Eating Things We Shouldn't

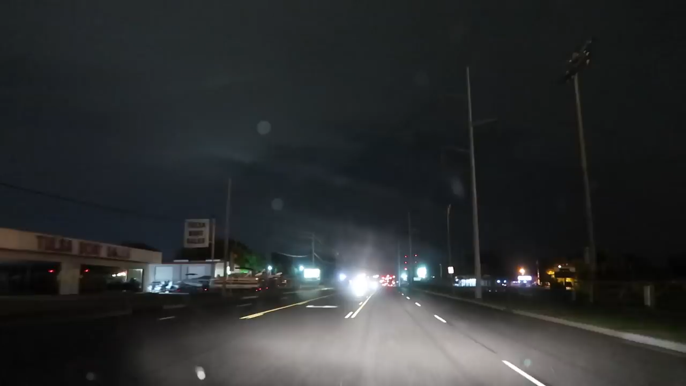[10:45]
whoa it seems we've got a little bit of lightning give me more give me more I want more